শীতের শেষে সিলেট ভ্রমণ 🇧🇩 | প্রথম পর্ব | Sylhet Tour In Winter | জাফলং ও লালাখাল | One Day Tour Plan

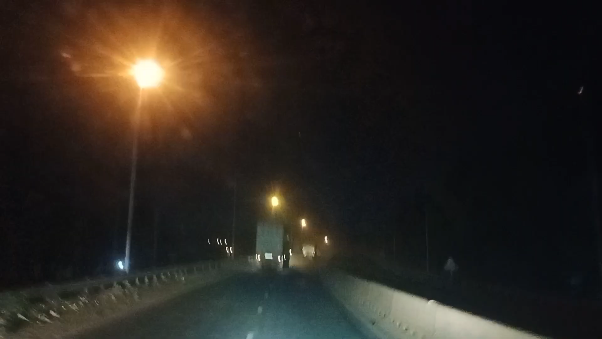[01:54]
আর আমি সবার উদ্দেশ্যে একটা কথা বলবো, রাত বৃহস্পতিবার এবং শুক্রবার দিনটা অ্যাভয়েড করুন, আর অন্যান্য দিনে আপনারা যেতে পারেন, কারণ এই দিনে অনেক জ্যাম থাকে।
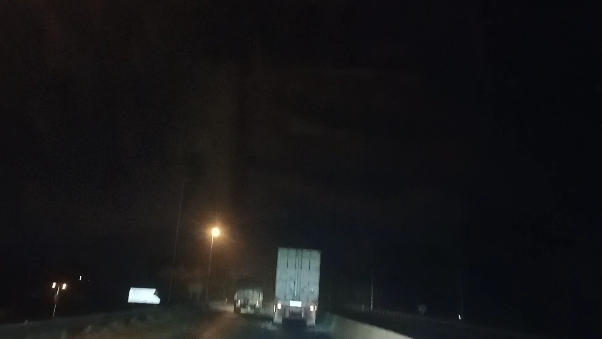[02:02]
তো আমাদের গাড়ি আর কি চলতে থাকে আর আমরা যেতে থাকি। তো চলুন যেতে যেতে ভিডিওটি উপভোগ করা যাক।